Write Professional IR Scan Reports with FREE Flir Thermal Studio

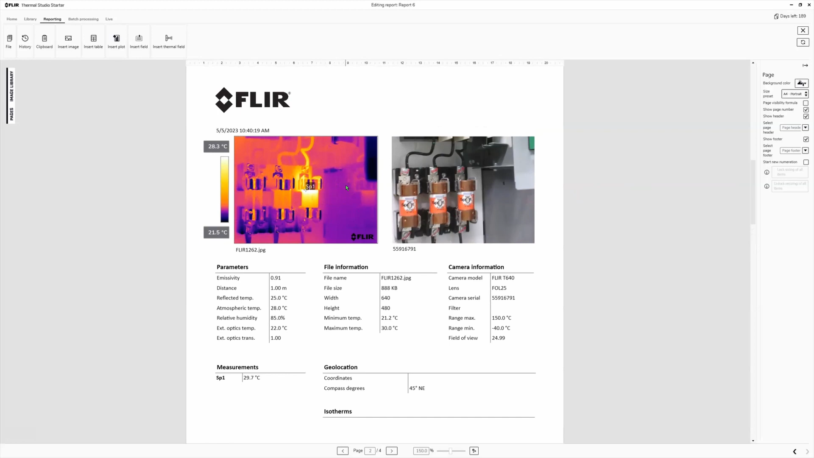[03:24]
On screen: scale bottom 21.5°C
as it pulls in the details, as you can see, we've got our thermal image and then we've got our visual light image. Again, most of the T-series, most of the pro cameras that they sell, they take two images.
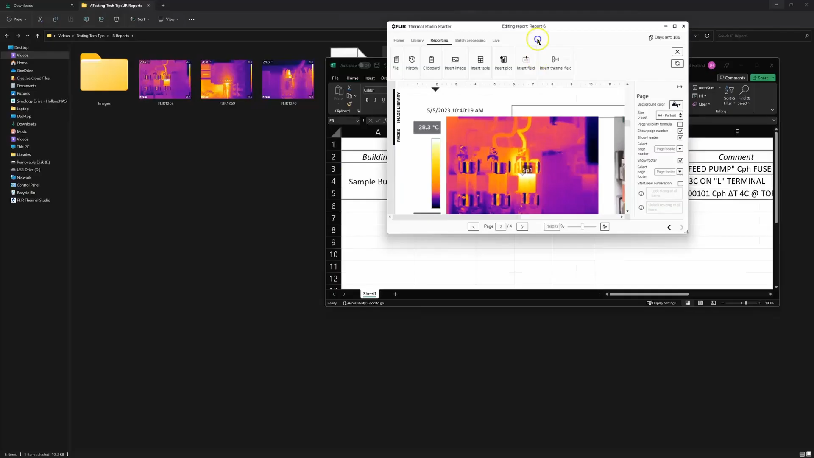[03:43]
Every time you snap a picture, it takes two images, which is sort of interesting. So if you look at like the image here, the JPEG that it saves,
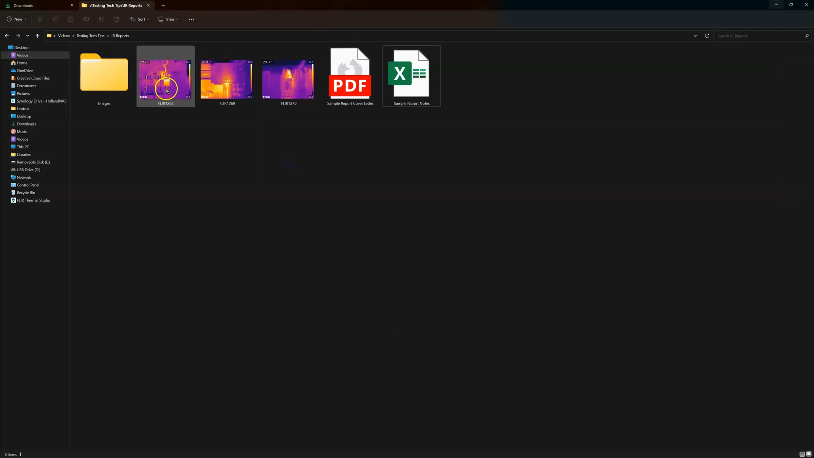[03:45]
it literally saves us as a JPEG and there's no
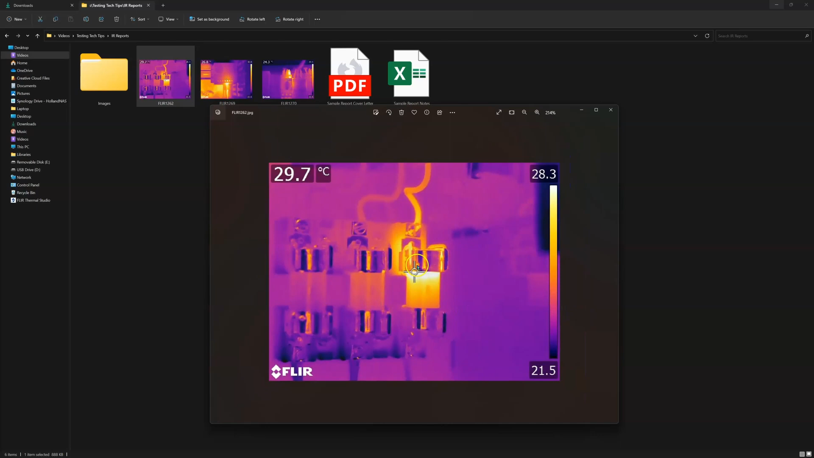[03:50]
On screen: spot 29.7°C
see the properties here. Yeah, there's no way to know that there's another, you know, image in this at all.
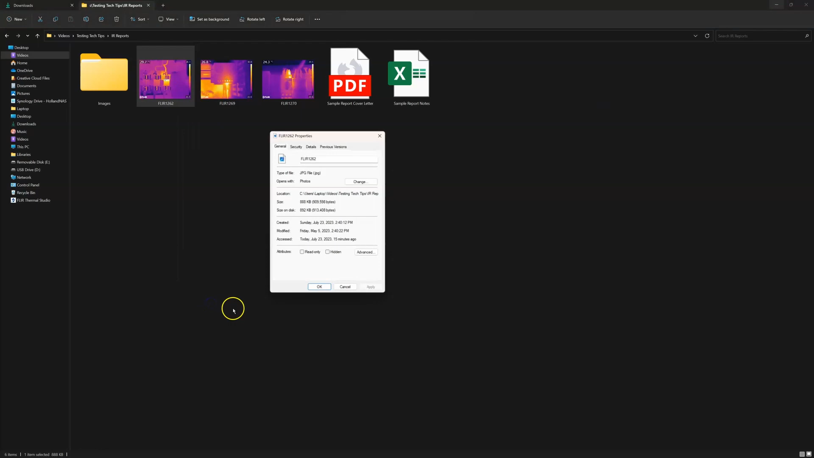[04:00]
It literally just looks like one image. But all that extra detail.
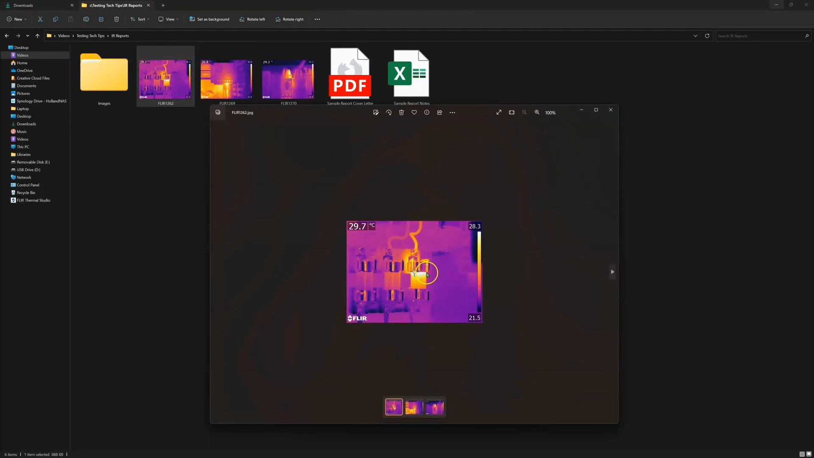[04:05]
So the temperature at every pixel is recorded individually.
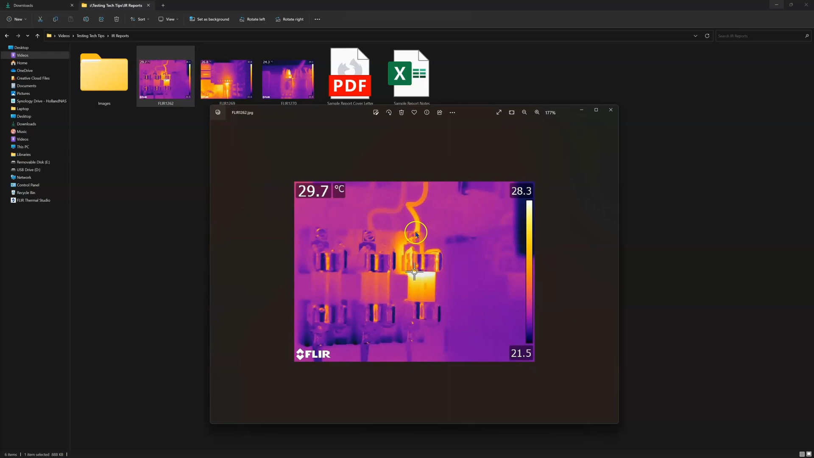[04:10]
On screen: spot 29.7°C
And that's encoded in the XIF data. And then the visual light JPEG is saved on top of that. And that is also encoded in here, but you can't see that until you open it up in FLIR Thermal Studio.
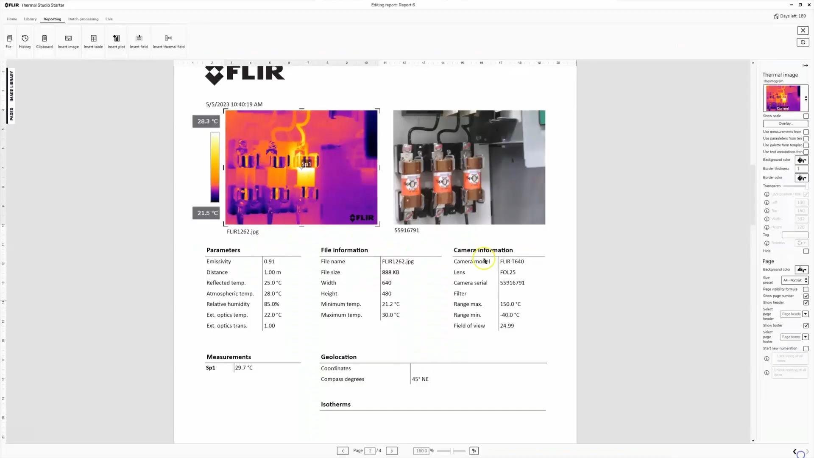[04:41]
On screen: spot 29.7°C
But if I double click on the thermal image, it takes me to this like, really blown up version of it. And I've got a lot more information of this over here. So what I want to do in this case, this is a fuse holder that I saw one of the fuses was hot. So what we're going to do is we're going to change the spots on here. It's this one. So we're going to spot meter. And I really want to do comparison spots.
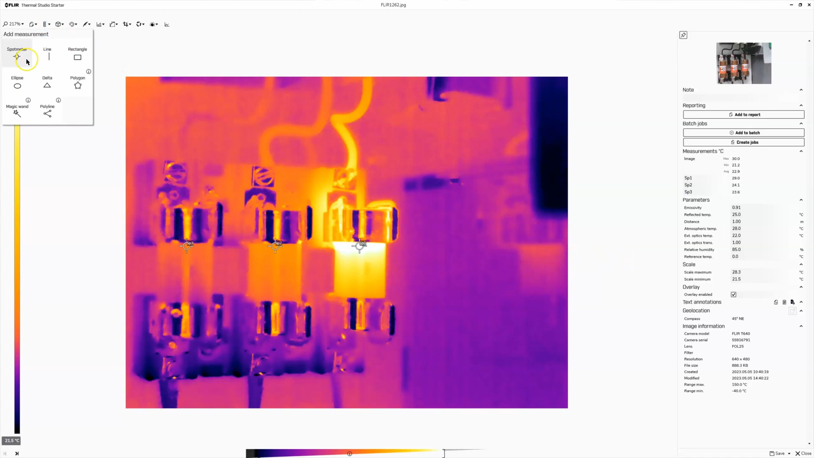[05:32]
On screen: scale bottom 21.5°C
So I can very quickly make a comparison like that. And I make it really easy to see on the report that we're doing a comparison by adding more spot meters. Now, sometimes it depends on how your camera is set up. Sometimes you'll have a box like this when you open it up. Really all you need to do is just right click and remove that box makes it really easy.
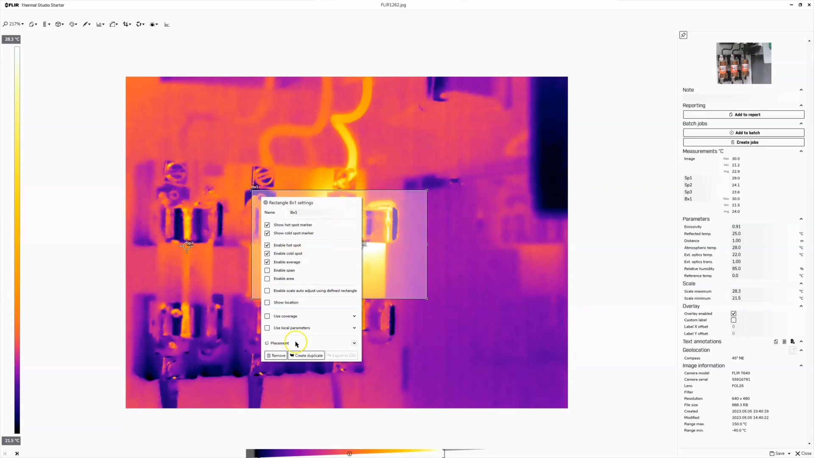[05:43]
On screen: scale top 28.3°C, scale bottom 21.5°C
And then you can drag the spot meters in. It depends how you shoot. Some people like to shoot with the box and people like to shoot where it just highlights the hotspot. It doesn't really matter in the camera because we can come back and change it in post like this. So that's what I like to do. And then the other thing that we'll need to do is on our text annotations, this is where we're going to put in those comments.
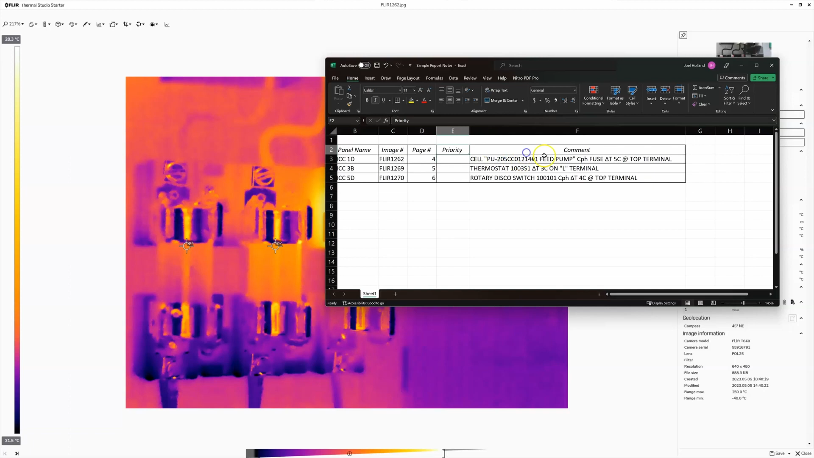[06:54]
And I will go back to my notes that I saved on this Excel sheet. And for this one, I'm just going to copy exactly what I said in my notes. So copy that. Feed pump C phase fuse delta T of 5C at top terminal. So that sounds good to me. Now we can actually double check and see. So this is about 24 degrees. This is about 29 degrees. So my initial assumption that that was a 5C temperature difference, that looks correct. So then we're going to hit save and check this out.
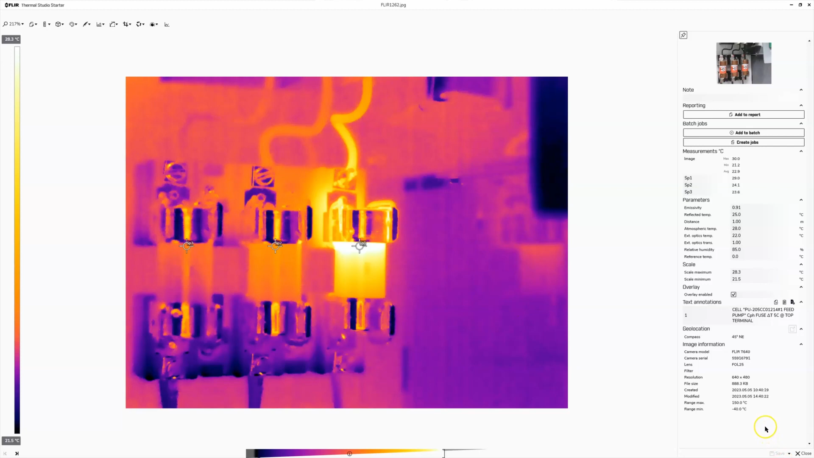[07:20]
On screen: scale top 28.3°C, scale bottom 21.5°C
We go save, oops, save, close. And now it pops up on the report page. So when we're looking at this here, I get my three spot measurements.
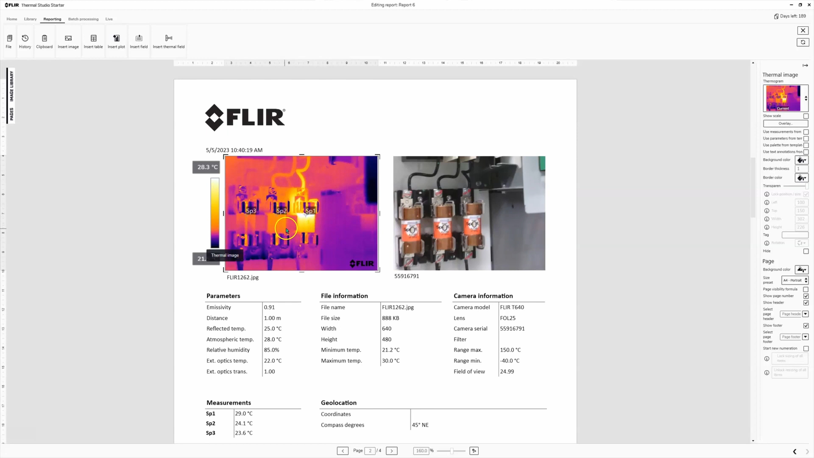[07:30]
On screen: scale top 28.3°C
It shows you on the image where those three spot measurements are. And then I've got my annotation, my note. This is why I took the picture. This is the problem, whatever it is.
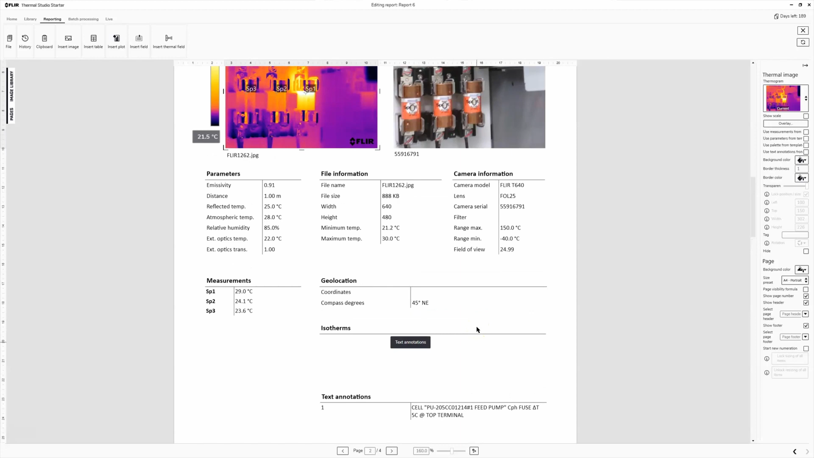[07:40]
So let's scroll down. We'll do the same thing here. So I'm just going to double click on this image. I can move. I can just click and drag the existing spot to wherever the hottest spot is. This is really funny because it's a thermostat. So it controls a small heater. And the wire was actually warmer than the heater was.
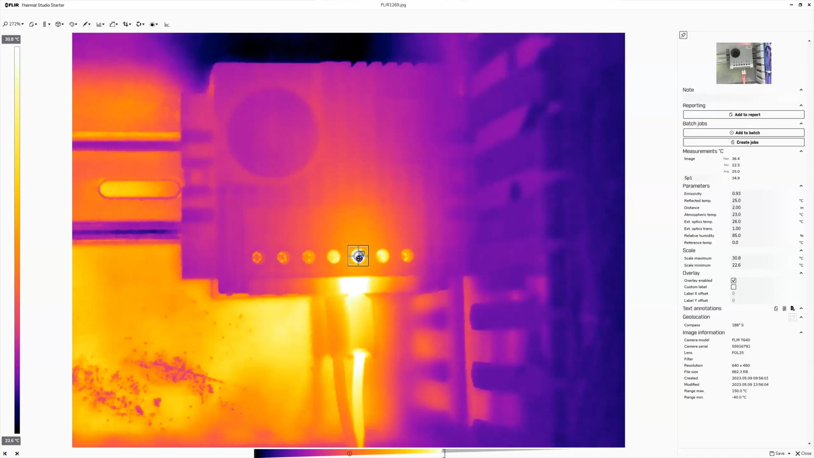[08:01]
On screen: scale top 30.8°C, scale bottom 22.6°C
So that's an interesting thing to snap a picture of. Thermostat, blah, blah, blah. 3C on terminal L.
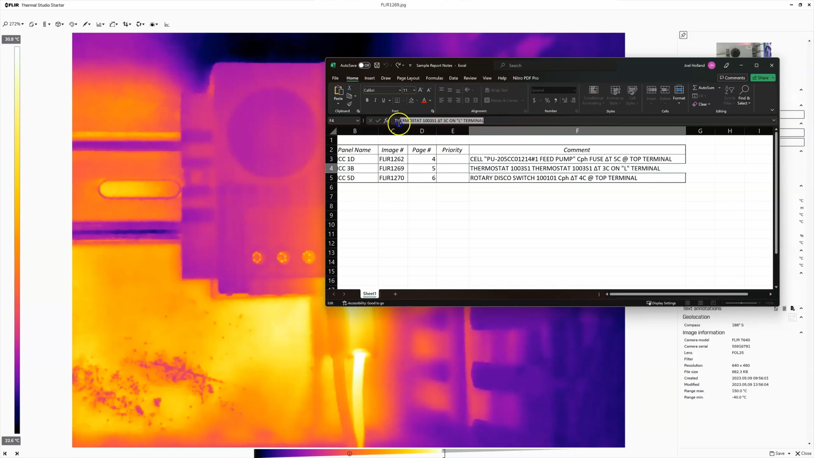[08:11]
So that sounds like a good thing to put in my text annotations as a comment. Okay. And we'll hit save and then close. I think I have one more of these to do.
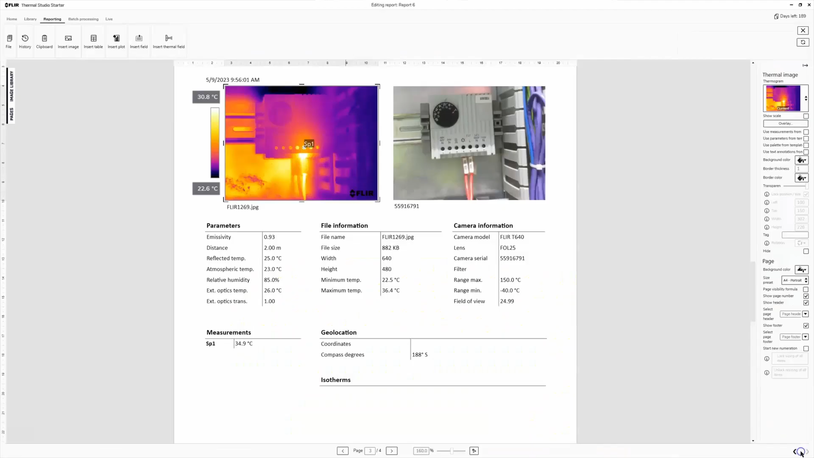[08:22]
On screen: spot 34.9°C, scale top 30.8°C, scale bottom 22.6°C
I'll show you guys.
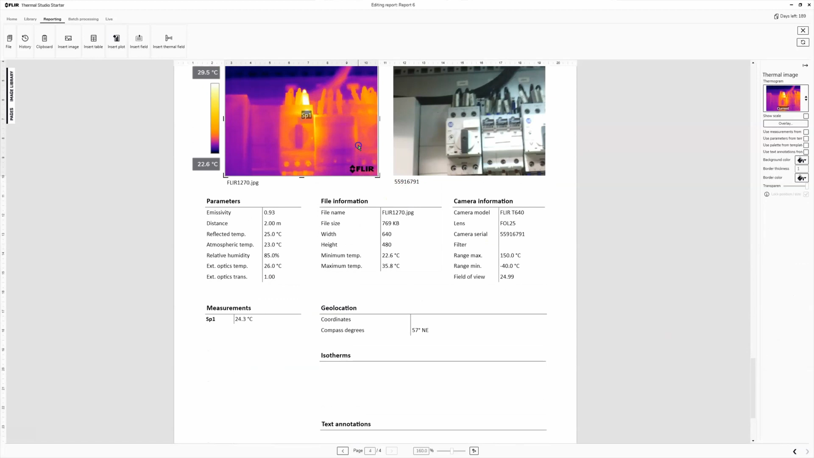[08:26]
On screen: spot 24.3°C, scale top 29.5°C, scale bottom 22.6°C
And now, obviously this is not the only stuff that I saw that day. These weren't the only issues that this customer had, but for the sake of brevity, we're going to, we're going to fly through this real quick. All right.